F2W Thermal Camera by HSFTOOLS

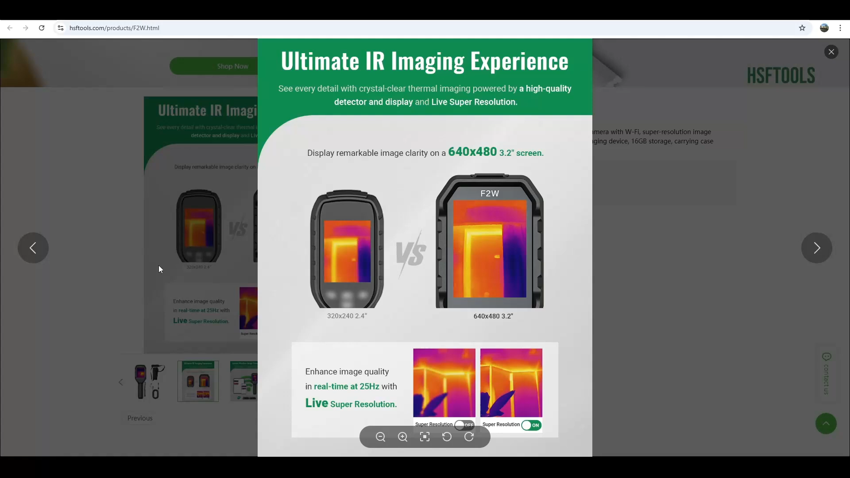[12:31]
display remarkable image clarity on a 640 by 480 3.2 inch screen enhance image quality
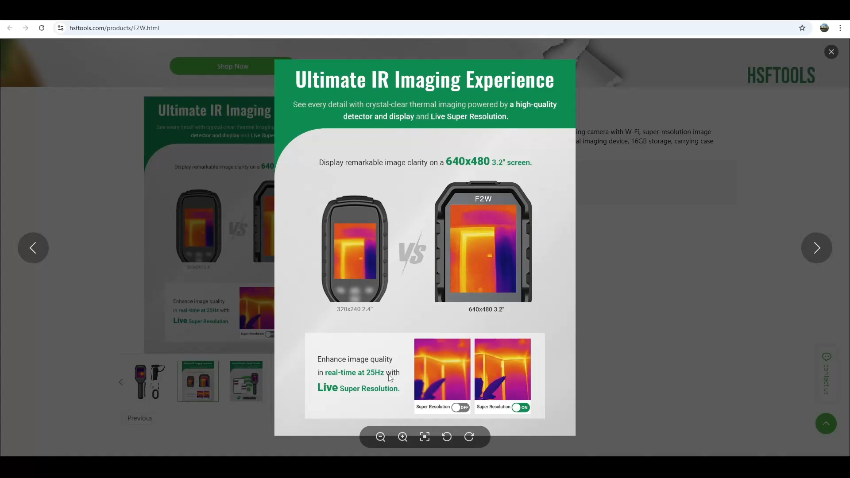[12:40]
in real time at 25 hertz with live super resolution instantly transfer your images or videos with your app
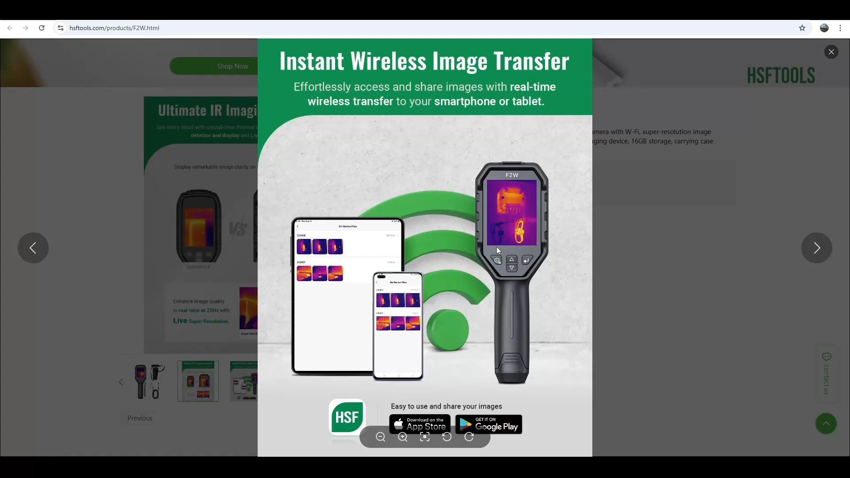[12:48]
off of google play or the apple app store you got multiple color palettes here
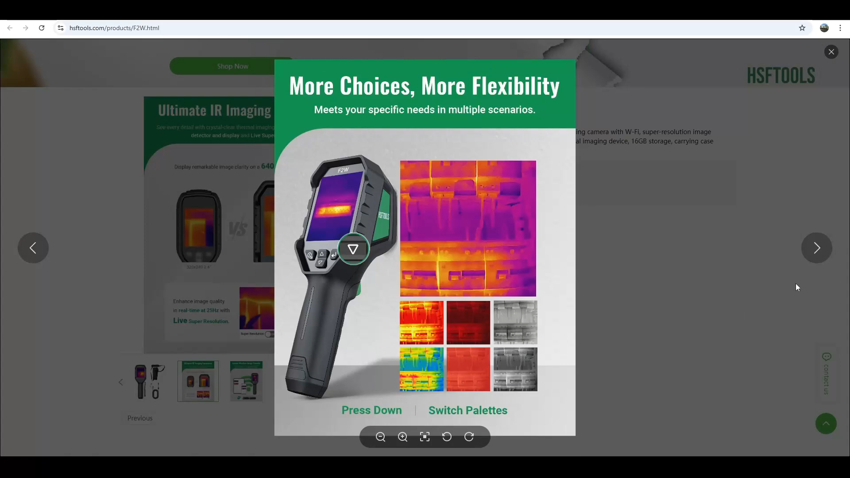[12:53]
instant temperature display auto hotspot auto center spot three user defined spots
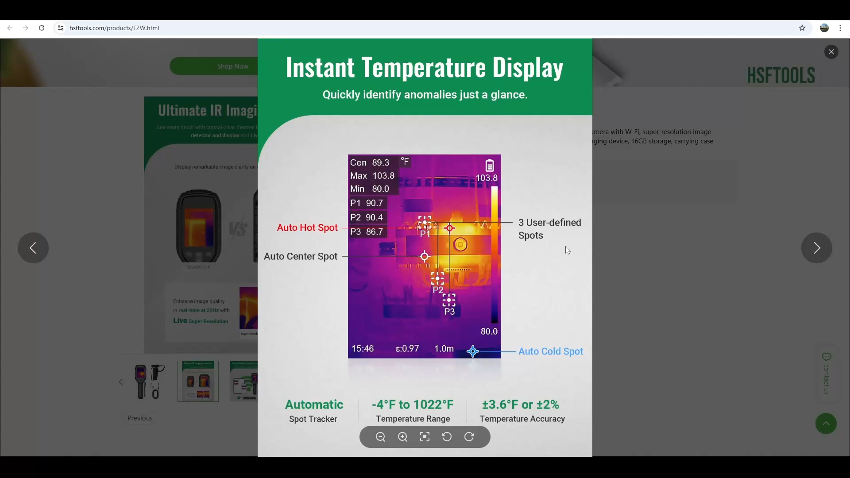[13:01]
On screen: max 103.8°F, min 80.0°F, scale top 103.8°F, scale bottom 80.0°F
automatic spot tracker negative 4 to 1022 degrees fahrenheit temperature range with an accuracy of 2%
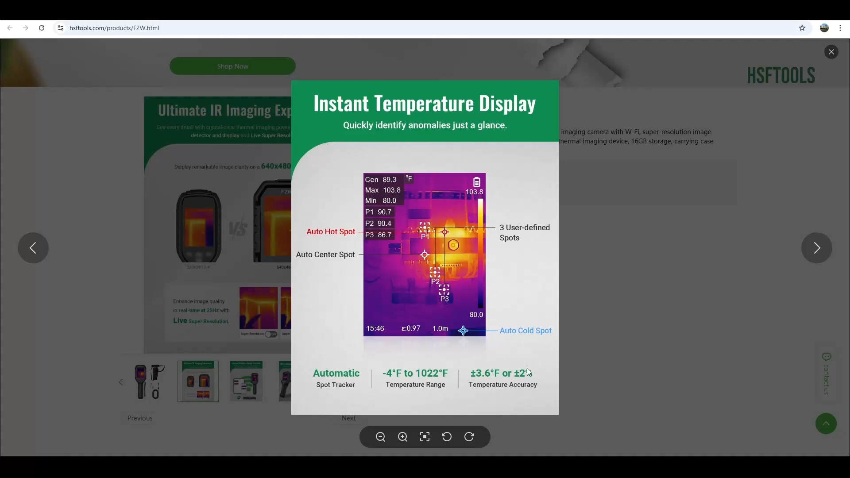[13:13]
On screen: max 103.8°F, min 80.0°F
plus or minus 3.6 degrees fahrenheit built-in protective lens cover
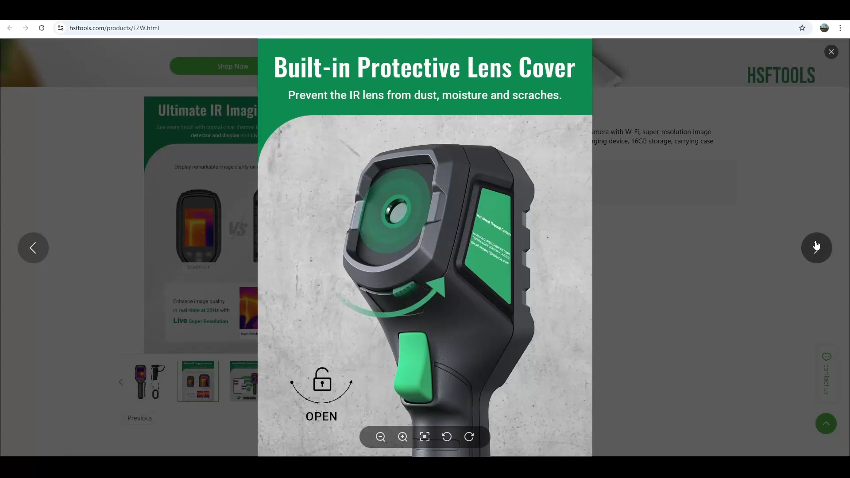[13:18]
high and low temperature alarm with a built-in buzzer
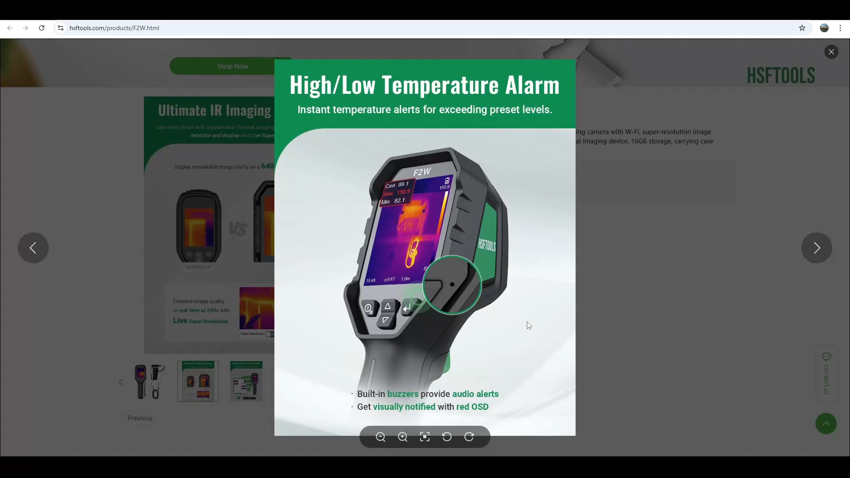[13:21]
to provide audio alerts and also get visually notified with red on-screen display reliable ready to go durable